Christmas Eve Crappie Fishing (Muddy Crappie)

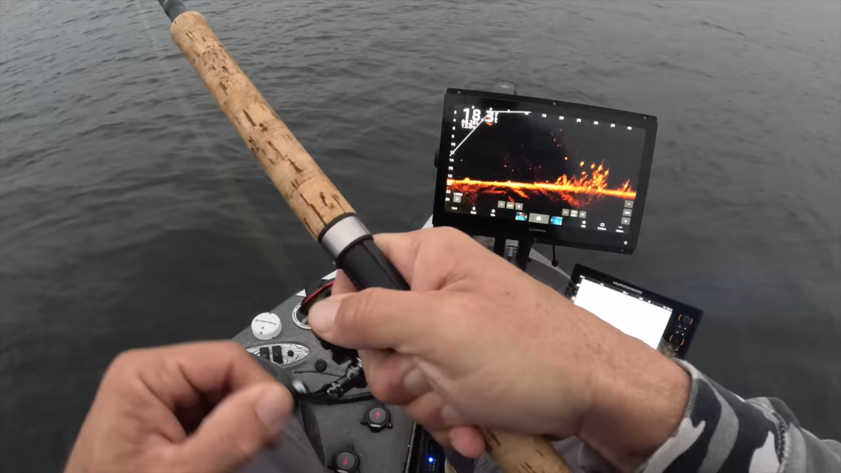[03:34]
first fish of the day guys that didn't take too long good eater good eater not bad at all not bad at all solid
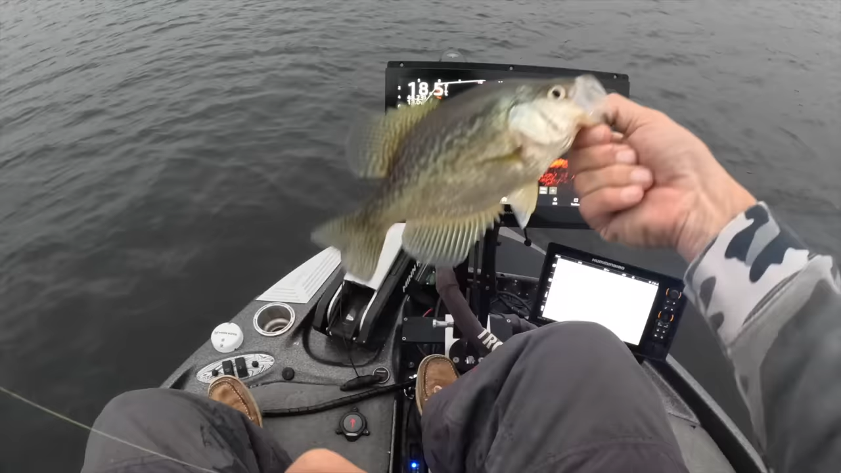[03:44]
fish that's a keeper that's a 10 and a half maybe 11 inch fish great fish now that's a black crappie right there guys people that are watching the videos for the first time but that's a solid fish right there and we got to play him a little bit but man he weighed pretty good too for the size now
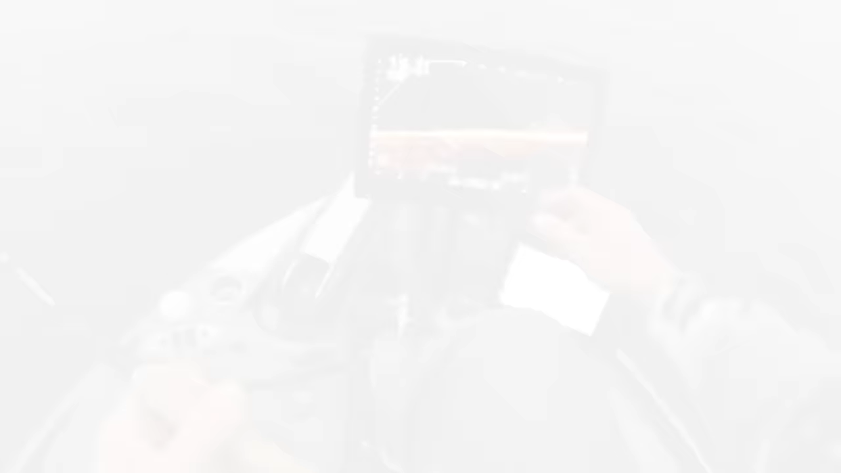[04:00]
I love these fish that are in the the mud like this guys I love those fish there they seem to be a little bit more aggressive they're not always but they and they and they tend to have a good size to them we really found that out on a guide trip here recently where you know we had all good fish most of the time but boy when we start targeting just the fish in the mud it just seemed like the size just got way better and I don't know why that is I don't know
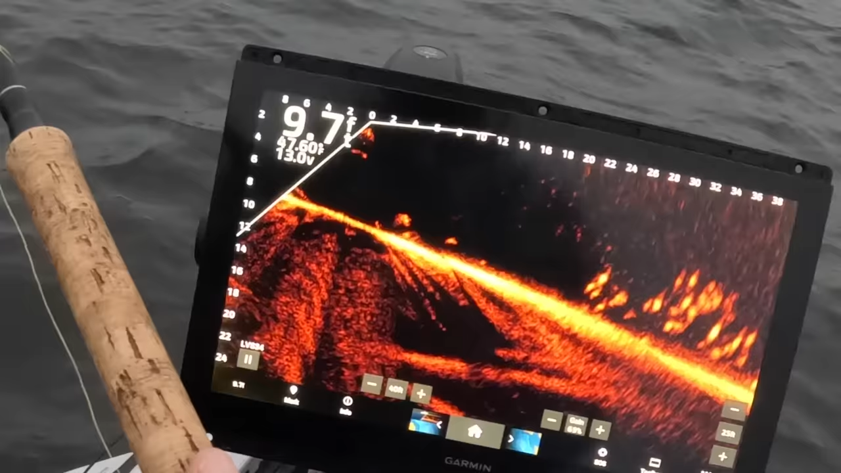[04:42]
On screen: water 47.6°F
they are they active fish that's the question mark bam I'd say they're active wow he's a small guy but man they look pretty darn good but you don't have control over what actually gets the what actually gets the bait but look at those marks right there guys just built up a little school um and we're just trying to cast right on them now I'm a big believer in being as efficient as possible that means get the bait on the fish not
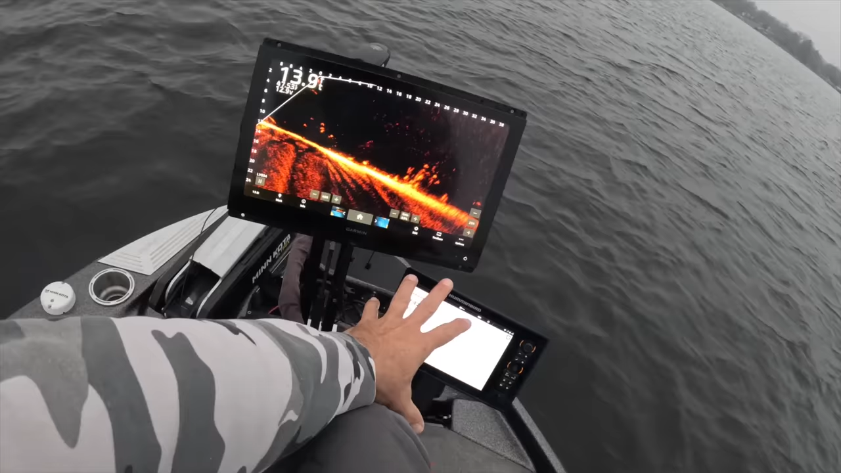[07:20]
down there that takes care of my waypoints i do not use the for
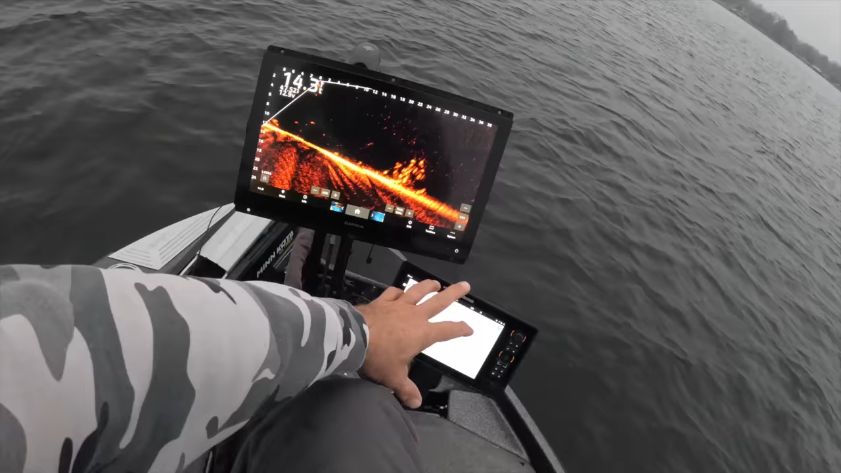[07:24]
the most part i do not use the mapping on the garmin unit it's all mounted on the cornfield fishing gear stuff i really love it i use the folding mount from cornfield fishing gear because it allows me to fold it down for safety but also so that i can get my boat cover on the boat if i choose to use it so it allows me to fold the whole thing down um and i like that so i've used a lot of mounts i've used almost all of cornfield fishing gears mounts i really do like the uh the folding one i really do
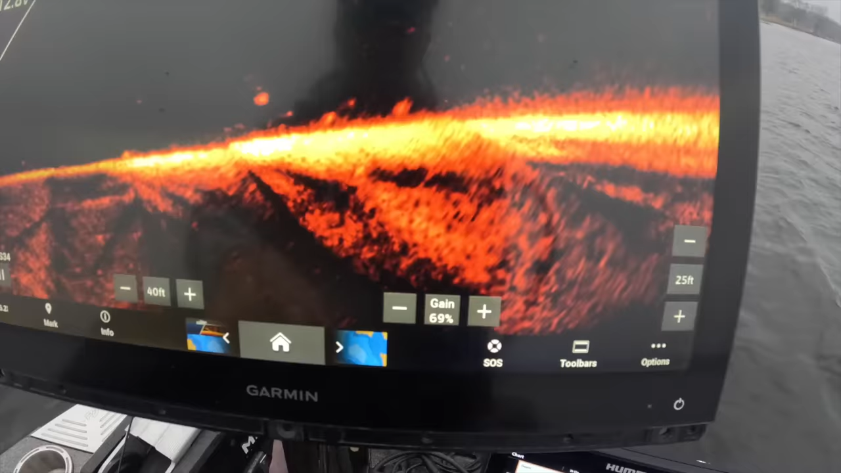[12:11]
live now and the biggest conversation that comes up there what are my settings so let's just know that my gain i
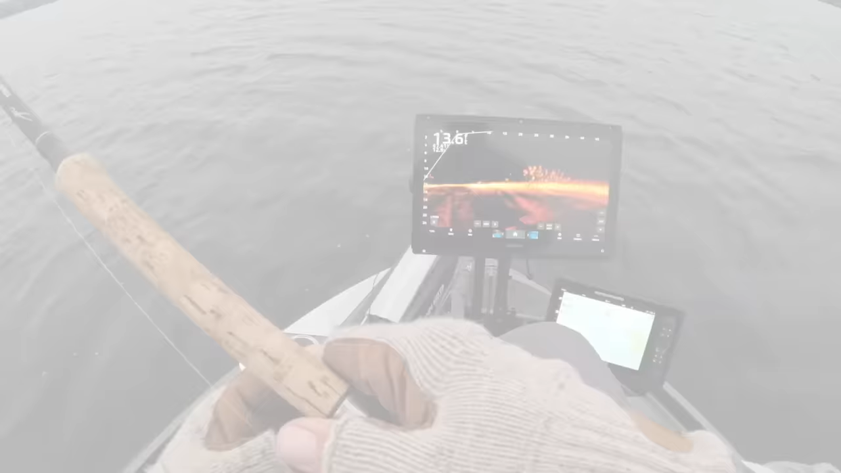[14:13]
there we go just little jumps just just try to get them just trying to get them woken up just trying to get them here we go and i stair stepping away here we go boom we got them good fish now the hammer 10 guys
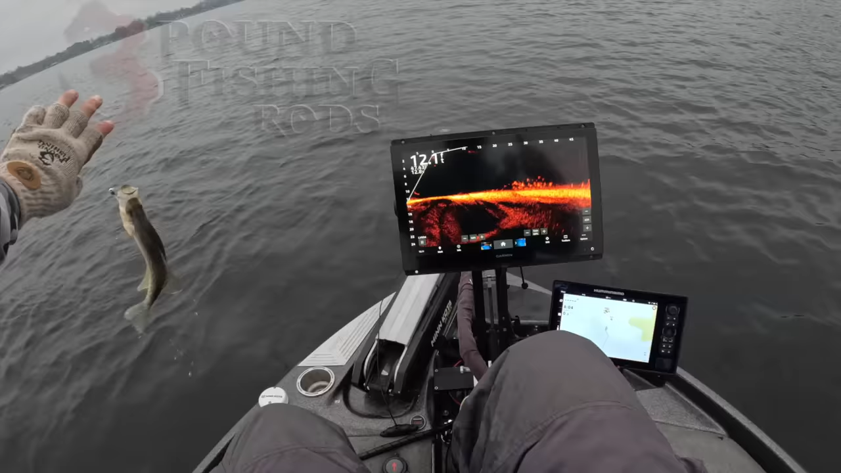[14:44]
i'm telling you right now coupled up with this uh optimized you can't go wrong